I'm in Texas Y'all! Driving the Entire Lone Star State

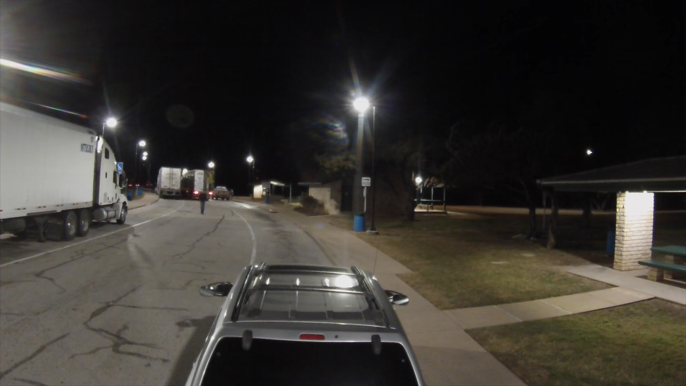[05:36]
And this is where I'm going to spend the night.